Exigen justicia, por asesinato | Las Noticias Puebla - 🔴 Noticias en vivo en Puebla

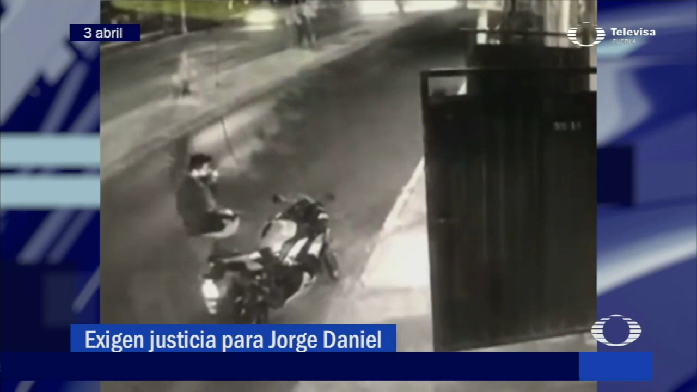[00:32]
arrolló y mató a Jorge Daniel Salas Reyes, quien fungía como contralor del municipio de Palmar de Bravo. El accidente se volvió viral luego de que fue grabado por una cámara de videovigilancia.